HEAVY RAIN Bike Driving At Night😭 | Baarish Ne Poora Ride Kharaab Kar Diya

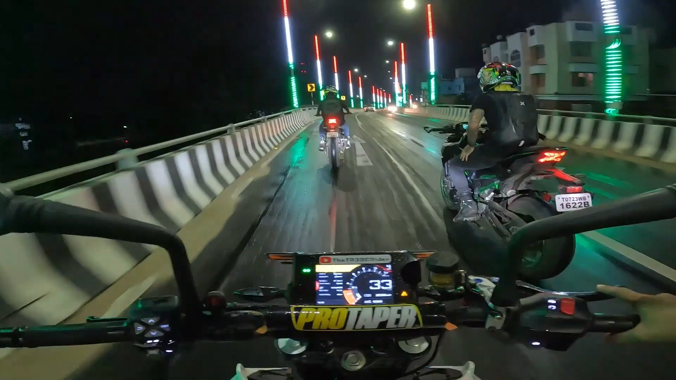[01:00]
आज रात के टाइम पे नाइट्रेड एक्टम फूल पावर नौसो नौसो एक्टम होगा एक्टम फूल बैजर डाइप वाई
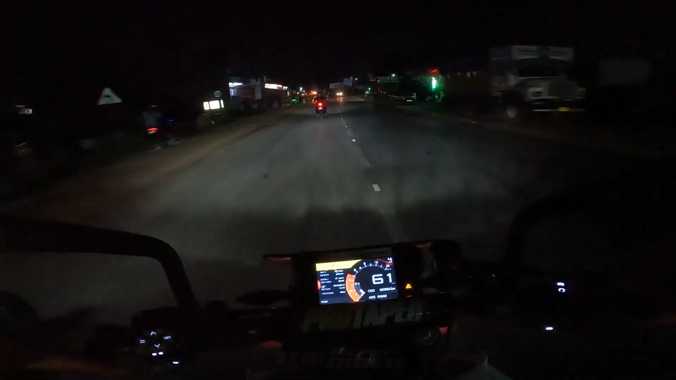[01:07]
रोड़ो बेक्टम फूल पावर तहल का मचाते हुए हम लोग
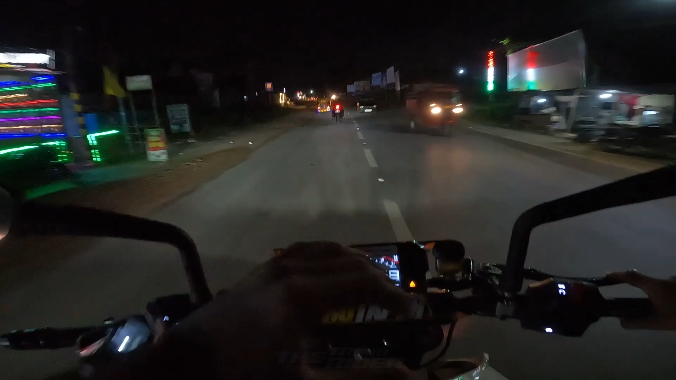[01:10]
आज अभी का सीन कुछ पता निया बारिश फिर से भाई घिर रहा है पता नहीं अभी क्या सीन है वाई ज्याता आएगा तो इसको आफ करना पड़ेगा यार
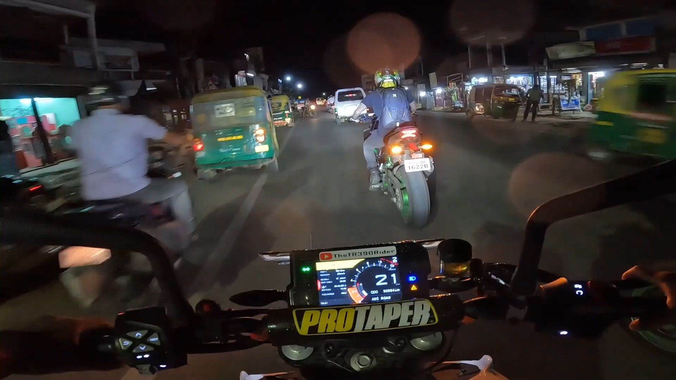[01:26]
थोड़ा रिस्क लेके ही सही करना तो पड़ेगा
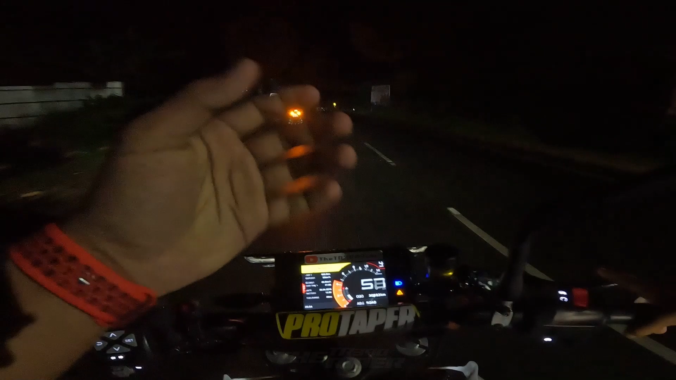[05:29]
अज़े तोड़ा सेम को सब्सक्राइब लग चुका समझ रहो तो वह संग में बंदा कुछ भी कर रहा है वारिश में बीके सेम गो लग चुका है सगमा आज का टाइटल और पाइट के देख सकतो रात के बारा बजे रोड़ बे कोई भी नहीं है कुछ-कुछ काड़ी आ रहे है वस जाने का सिर्फ हम ही है